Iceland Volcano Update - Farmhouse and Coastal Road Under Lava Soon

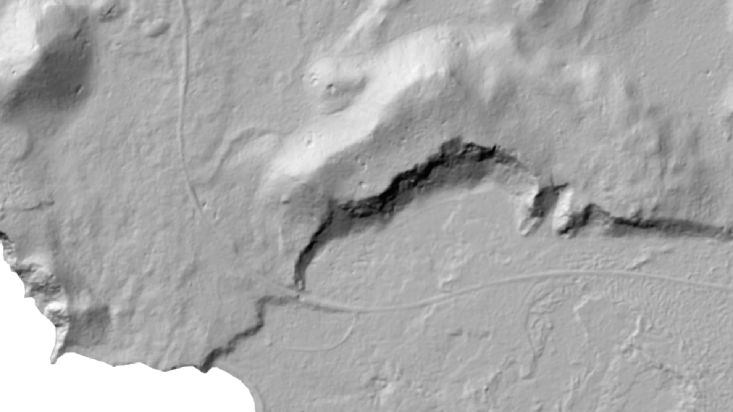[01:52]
And it's a good map and you can even see the road fields under the South Coast Road. But the road administration might at some point make a channel through the road.